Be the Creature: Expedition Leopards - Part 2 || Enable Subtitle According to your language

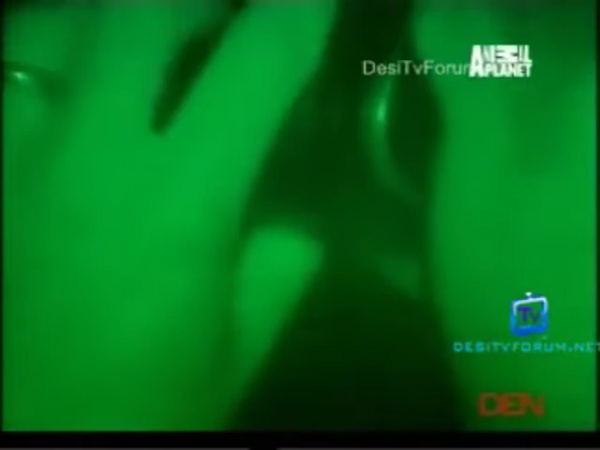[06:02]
इसे हम अंधेरा होने पर नाइट विजन टेक्नोलोजी ओन करके ही समझ सकते हैं, इसे चालू करते ही अचानक दिखाई देने लगता है और तेंडू के लिए रात अंधेरी नहीं होती, उनके शिकार के मुकाबले रात को देखने की उनकी शमता
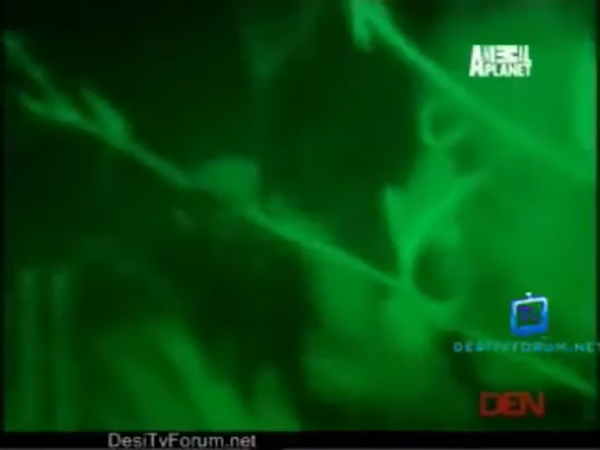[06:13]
इतनी अच्छी होती है कि रात उनके लिए बस थोड़ी कम रोशनी वाला समय होता है
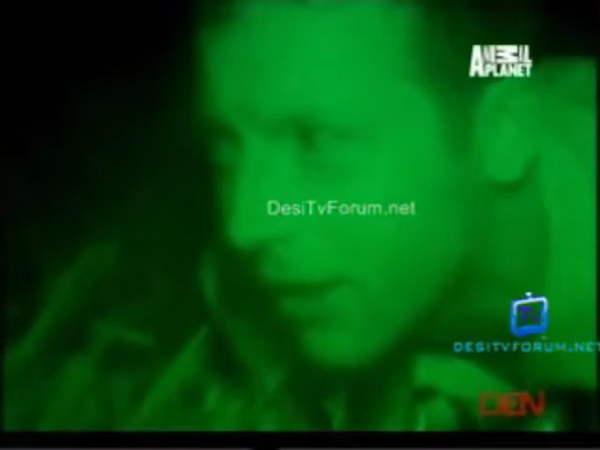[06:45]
और नाक के आसपास मौजूद बाल छुवन के ब्रती समवेदन शील होते हैं ये नव के छोरो वाली तरल ग्रंथियों से जुड़े होते हैं और ये
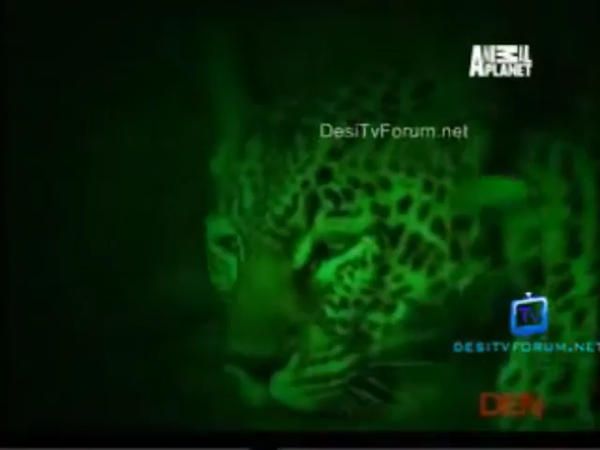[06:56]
आसपास की वनस्मति को महसूस करके सबसे खामोशी से गुजरने के रास्ते का पता लगा लेते हैं
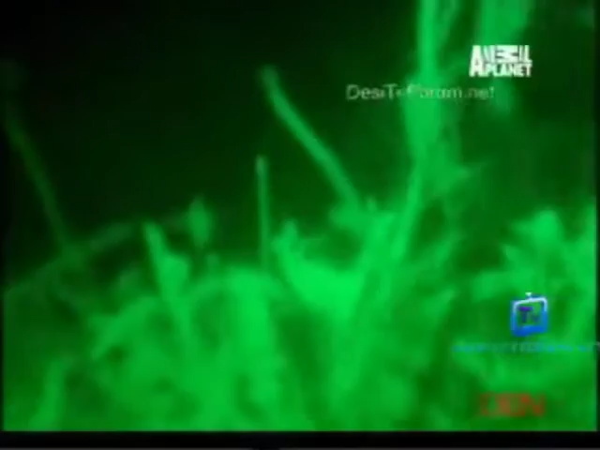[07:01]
इससे तेनुओं को स्पर्ष की विशेश द्रिष्टी मिलती है जो छिपकर रहने में बहुत एहम है वो खड़े
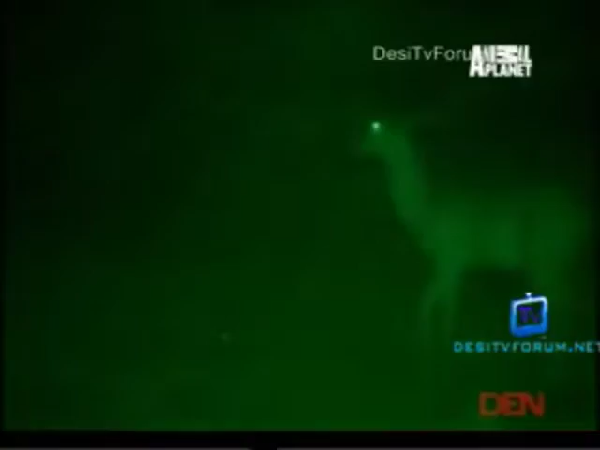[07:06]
होकर अपना शिकार चुन रहा है और फिर बहुत धैर से विना आवास की उसकी तरह बढ़ रहा है पीचा करते समय ये बेट के बल आगे बढ़ता है और फिर टॉटपीडों की तरह हमना कर देता है
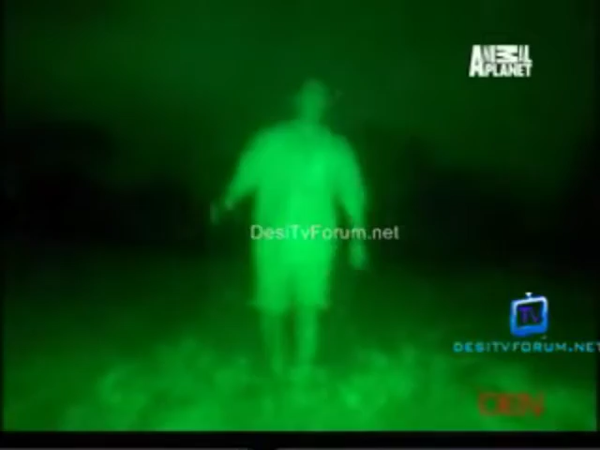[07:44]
उन्होंने मुझे देख लिया और फटाबट भाग गये आप छिपकर रहने की तेंदुए की शक्तियों को मामूली नहीं समझ सकते रात के एक बज़े है और हम इस उमीद के साथ मगानजी को ढूल रहे हैं कि उसे अपनी बेटियों का पीड भरते में काम्याभी मिल गई हो